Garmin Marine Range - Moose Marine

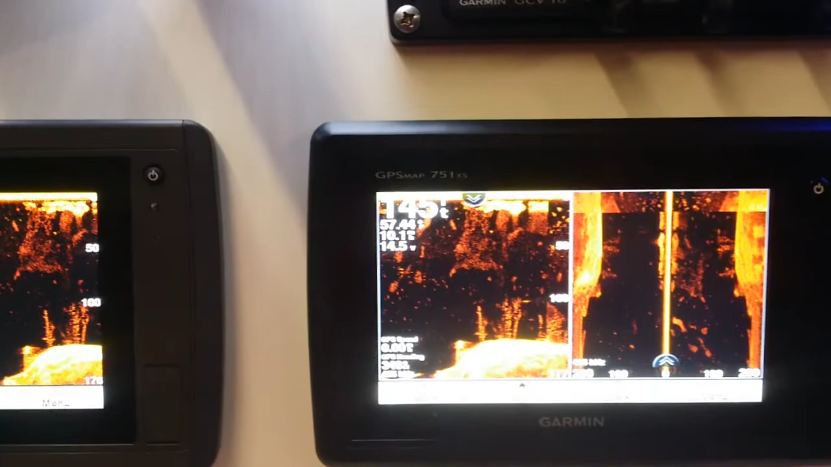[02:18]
you get the best of all worlds pretty much everything you just seen the seven inches available in five inch
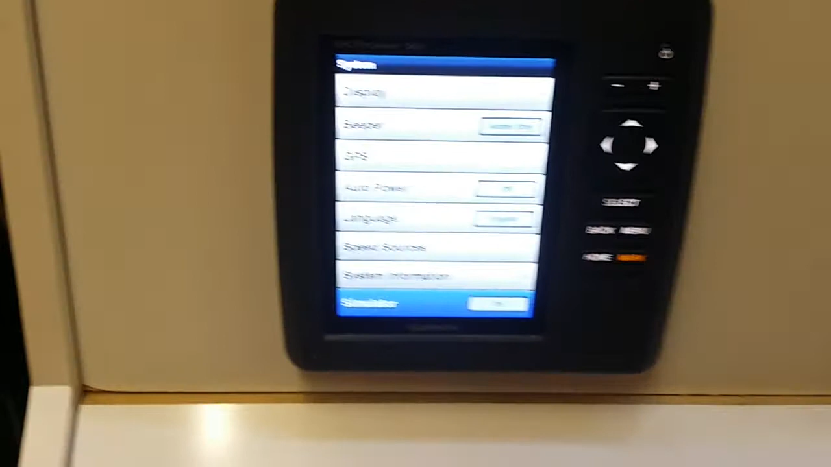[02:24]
this is the EKMAP 50s the exact same thing we just saw earlier
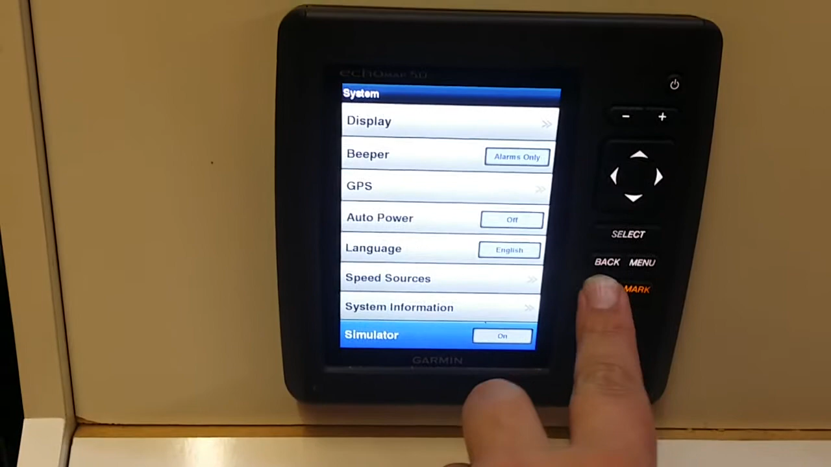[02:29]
with the 70s just 50s it's a five inch
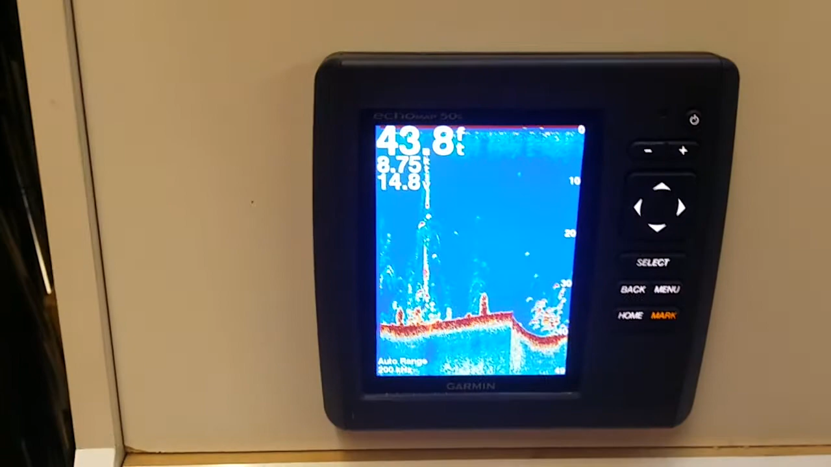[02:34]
On screen: depth 43.8 ft
and non-touch screen same with the 50
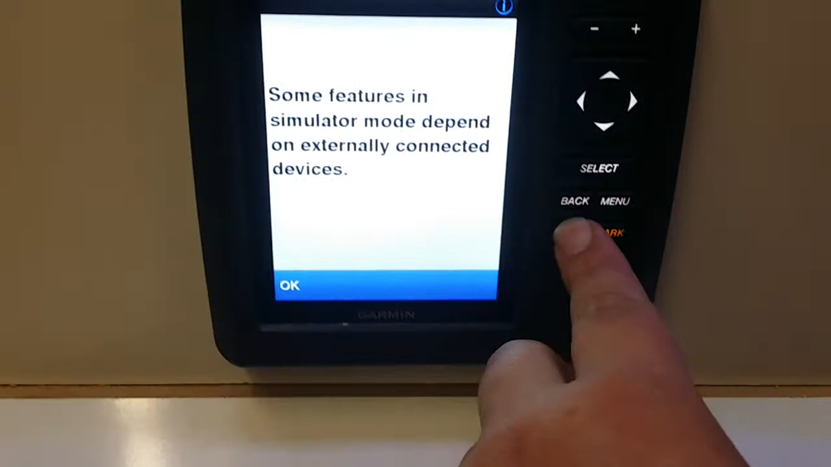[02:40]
DV so now and
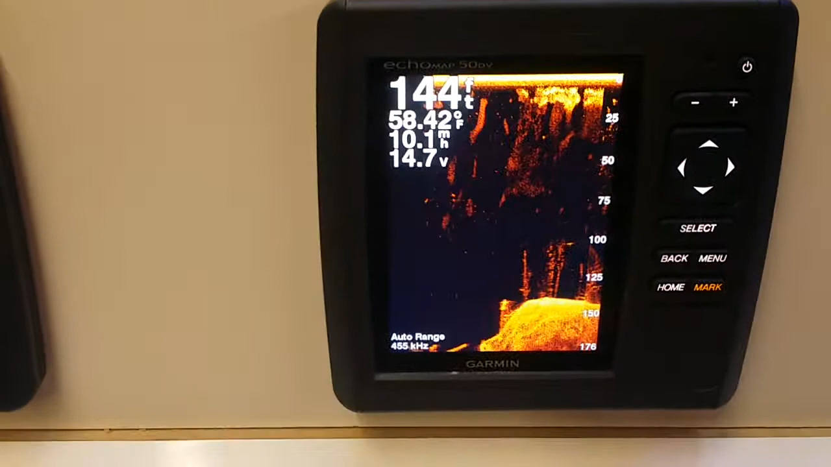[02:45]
On screen: depth 144 ft, speed 10.1 mph
the 557 same as the 751
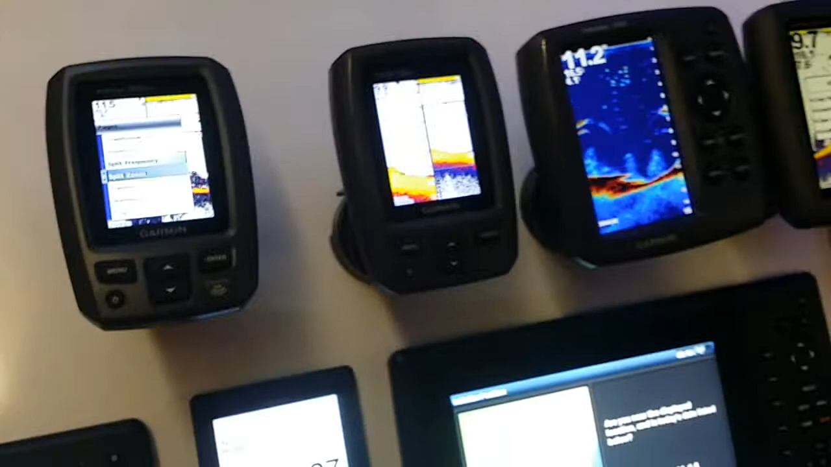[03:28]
only's we have the echo 301 DV which
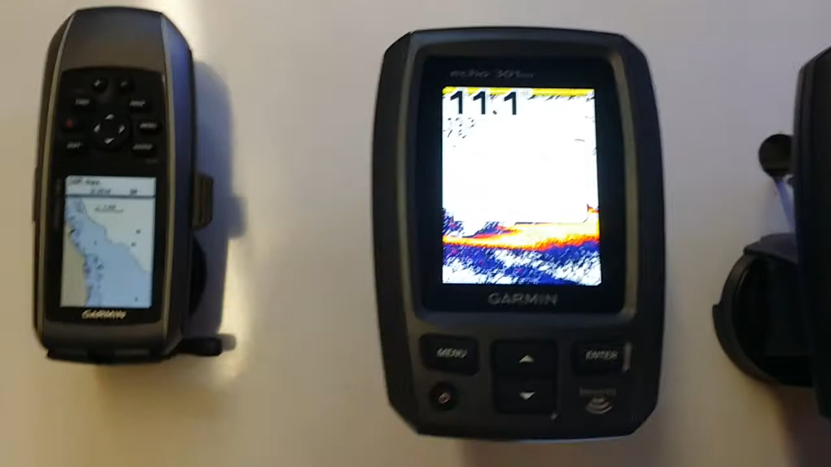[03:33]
is a three 300 series echo just with
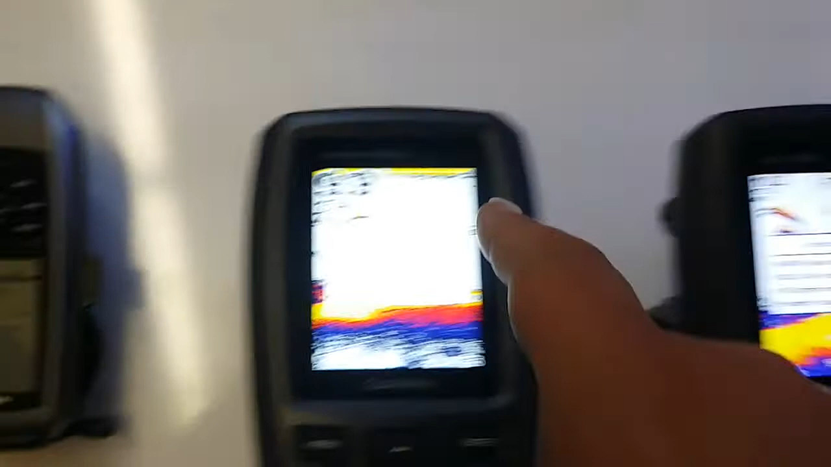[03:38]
the down view functions as well so okay menu
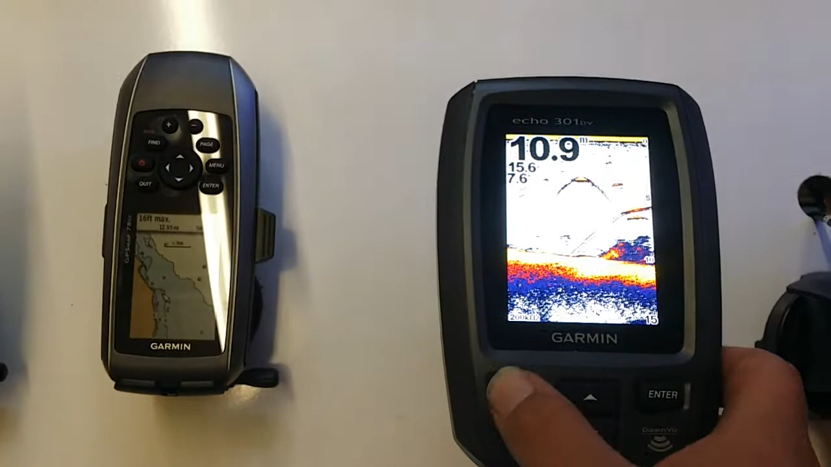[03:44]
pages down view just high frequency
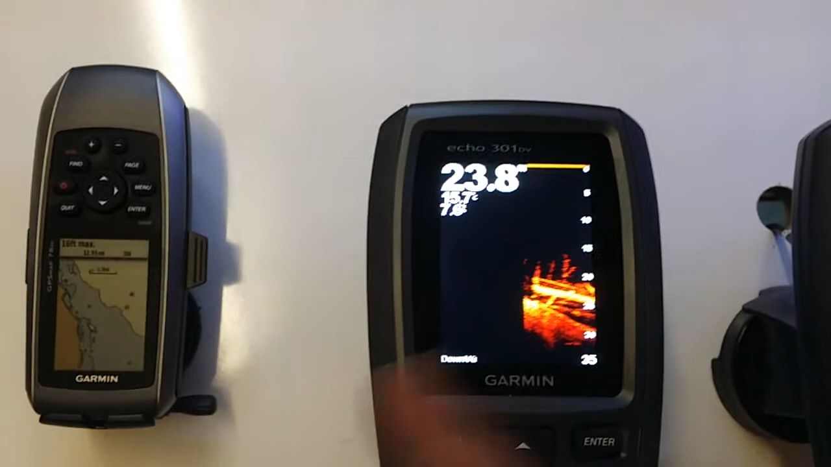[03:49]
same thing with the 300 it's actually been replaced with a 301 that's this guy
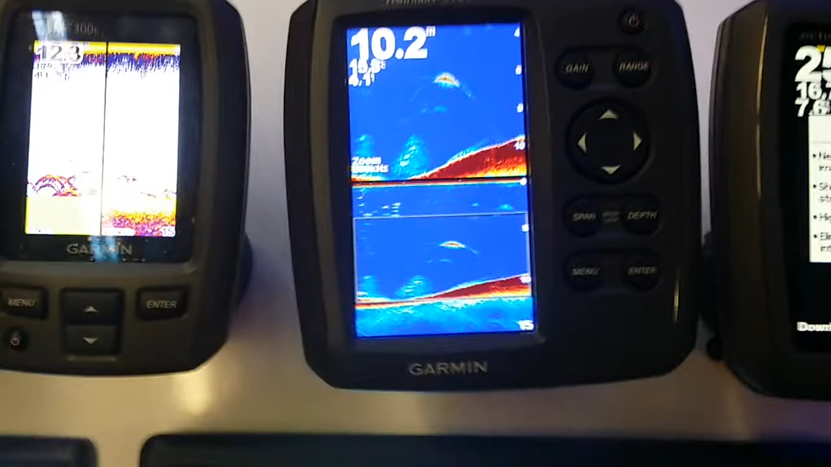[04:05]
standard 77 200 the 551 slightly larger screen now
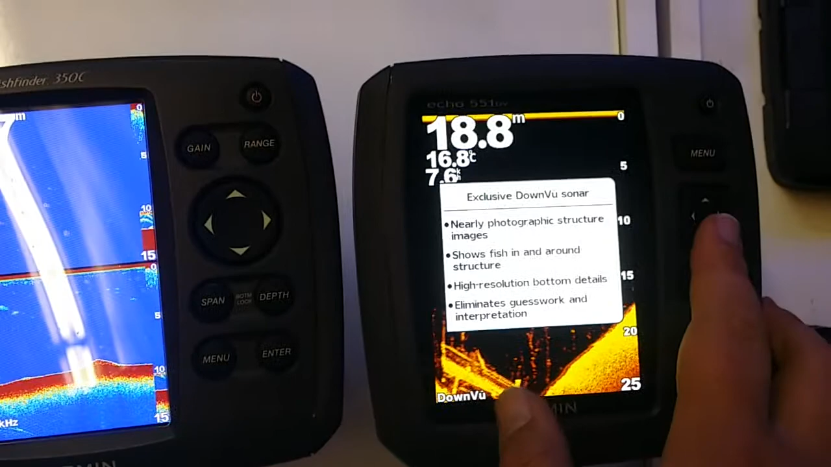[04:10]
On screen: depth 18.8 m, water 16.8°C
with down view as well as the 77 200 moving